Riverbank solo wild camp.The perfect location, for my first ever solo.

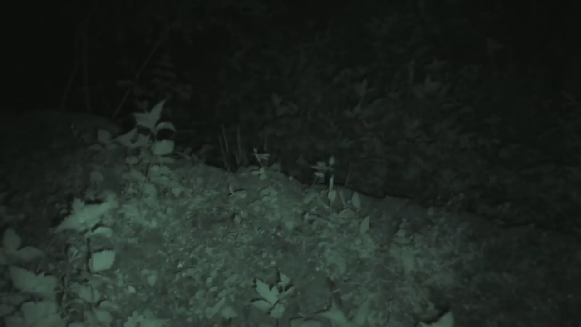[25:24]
I'm not going to walk any further because I'll end up walking off that edge. Just listen to that.